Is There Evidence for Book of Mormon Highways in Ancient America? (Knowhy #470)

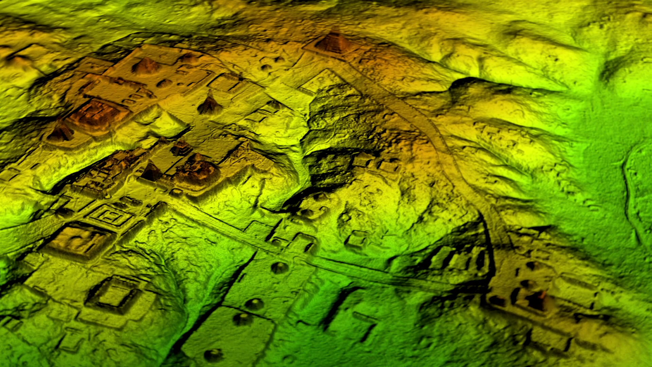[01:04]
a laser technology known as LIDAR has recently detected even more of them hidden beneath the jungle canopy.